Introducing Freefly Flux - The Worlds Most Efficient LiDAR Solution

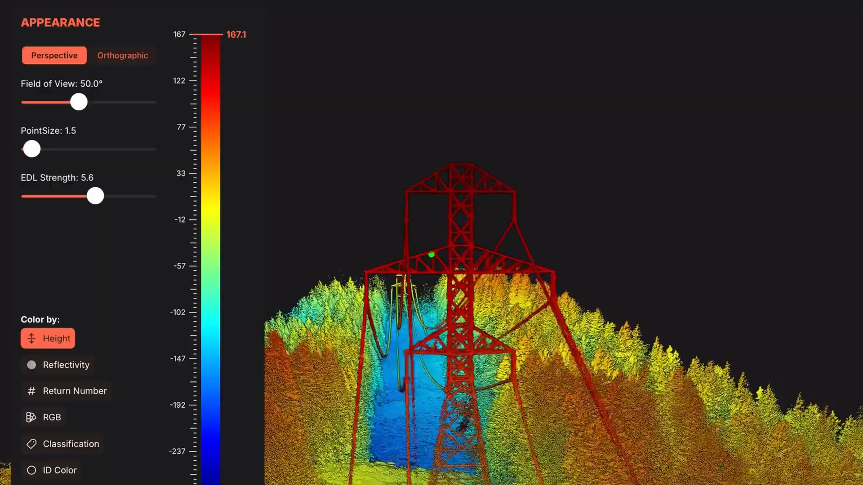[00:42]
For a 20-minute flight, Flux can process the final LAS file in just five minutes, ready to view and share from an iPad.
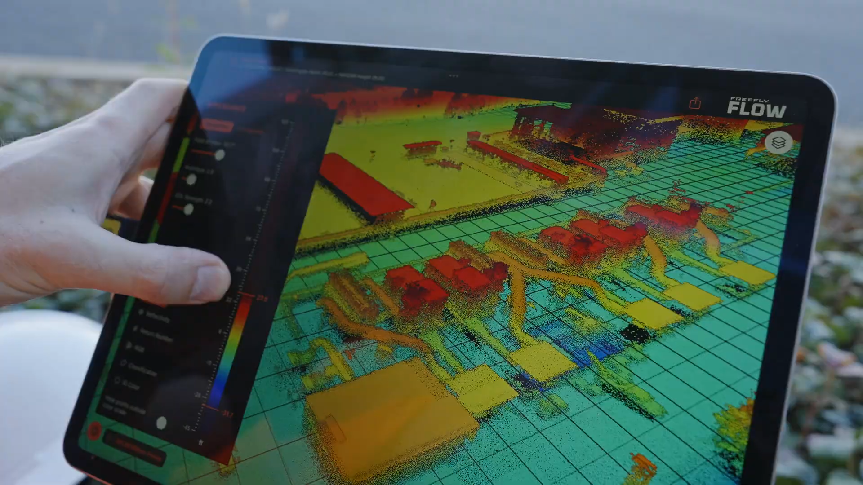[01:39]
Flux is more than just a sensor.